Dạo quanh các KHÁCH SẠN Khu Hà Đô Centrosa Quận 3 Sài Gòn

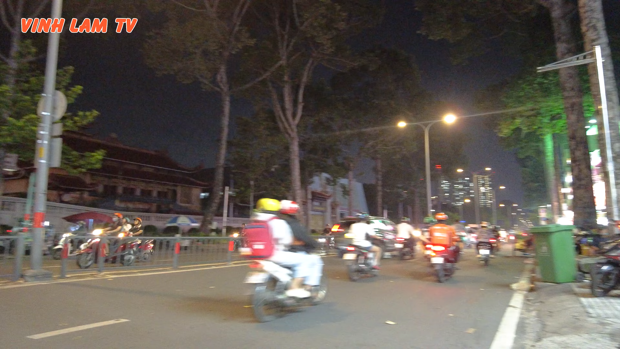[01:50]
chùa Việt Nam Quốc Tự, rất là lớn ha.
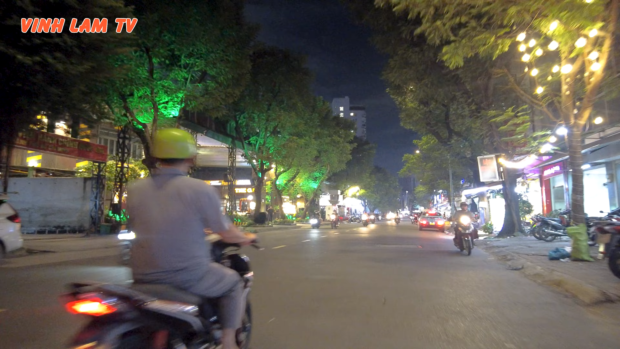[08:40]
Ở đây thì có rất là nhiều quán cà phê với lại quán ăn, rồi quán nhậu, tiệm bánh đồ các loại. Quán nhậu đây là quán lớn không à. Do hôm nay là ngày đầu tuần nên thành ra quán xá thì cũng
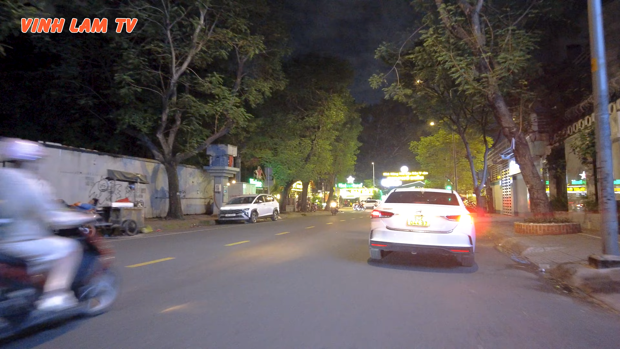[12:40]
cuối đường là con đường Cao Thắng Nối Dài đi, Lê Hồng Phong Nối Dài giao với Cao Thắng Nối Dài, nguyên dãy này quán ăn quá trời luôn. Ngoài quán nhậu là còn có các món ăn nữa, là thích hợp để đãi tiệc hay là nhậu nhẹt.
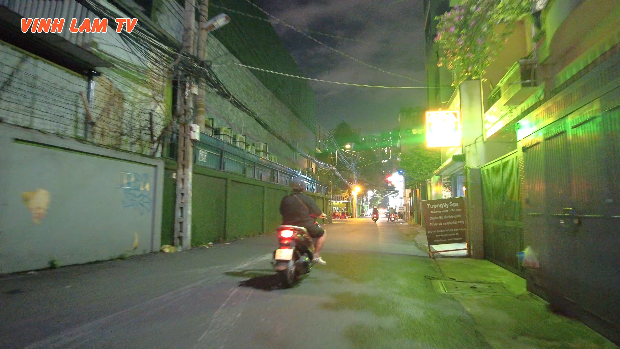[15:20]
Bên trái hình như hồi xưa là khu khu quân đội gì ta, tự nhiên quên tên rồi. Lê Văn Duyệt, trại Lê Văn Duyệt. Ở đây quán ốc rồi quá trời.